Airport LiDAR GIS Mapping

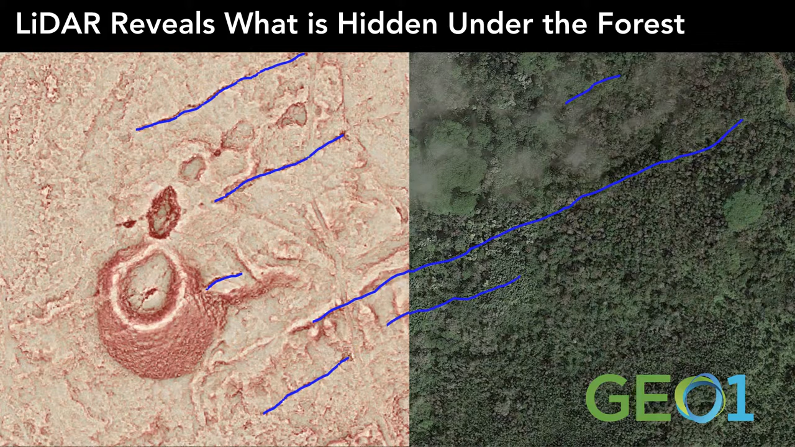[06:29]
So now we know where those faults are.
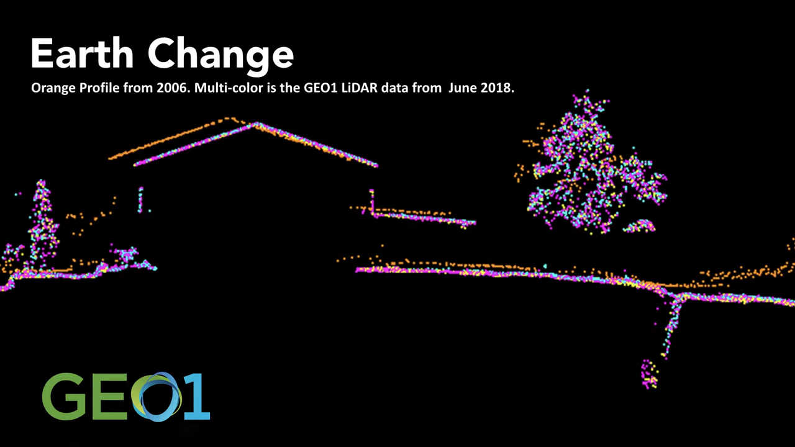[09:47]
This is an example of that. This is data that we collected from the volcano.
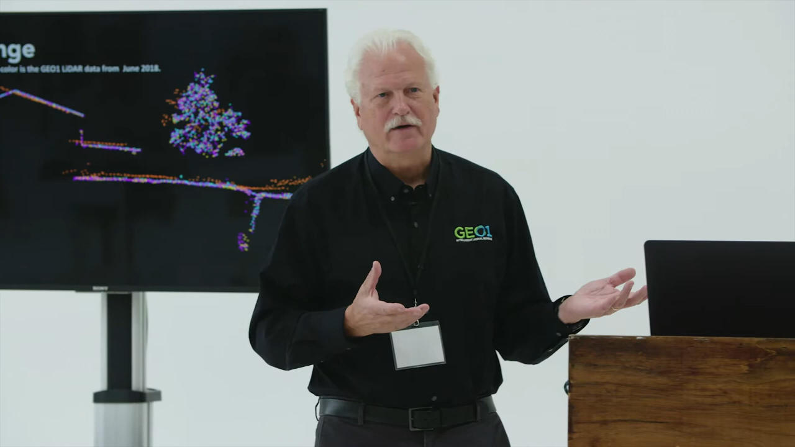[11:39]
The post-processing and analytical software gets better by the day so that the data that we have here is enhanced by better software in the future.
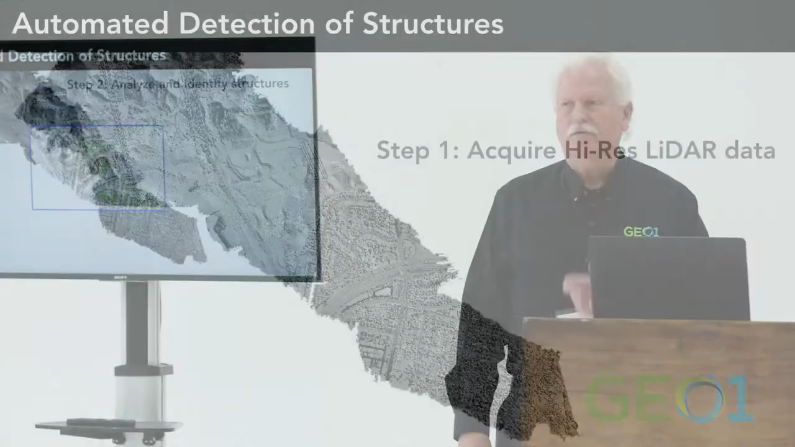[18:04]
The software goes in and says, well, you know, a tree is sort of like a bunch of points like this,
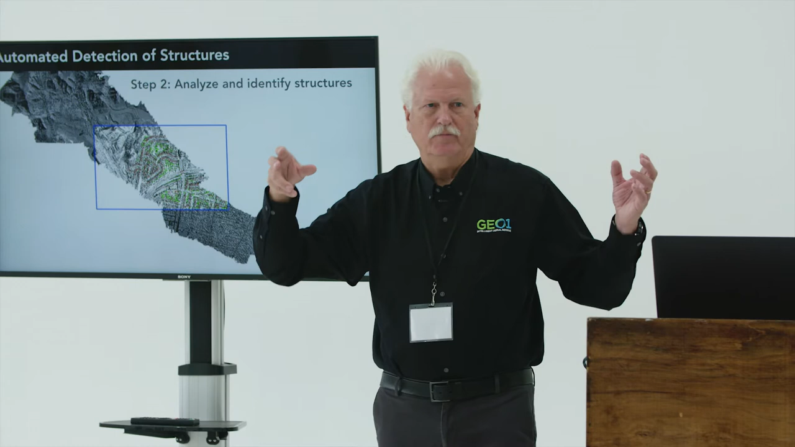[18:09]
but a house or a structure has very square, you know, straight lines.
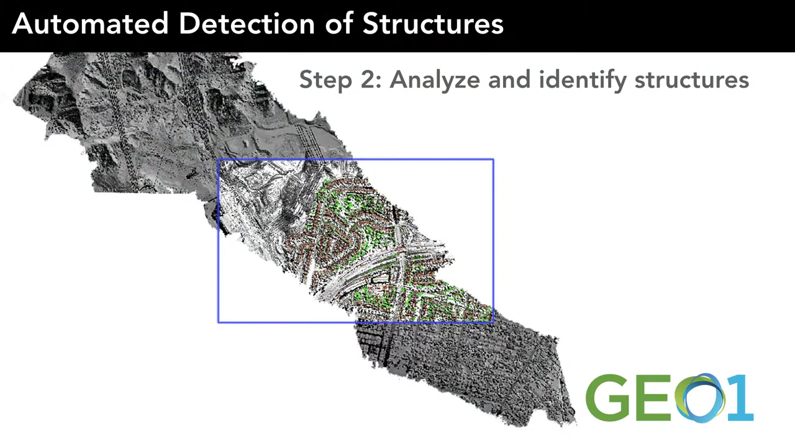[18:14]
So the algorithm is going to go in and say, you're a house, you're a tree.